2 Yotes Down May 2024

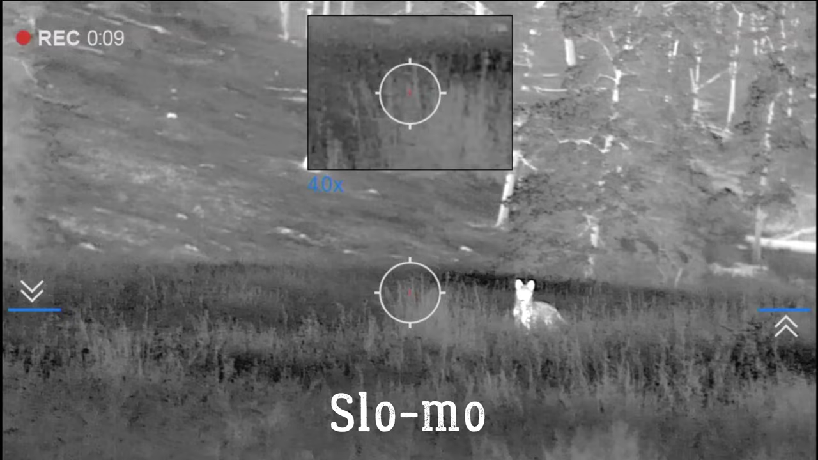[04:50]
8 28 and I just put the first one down come into the lucky pecker lucky woodpecker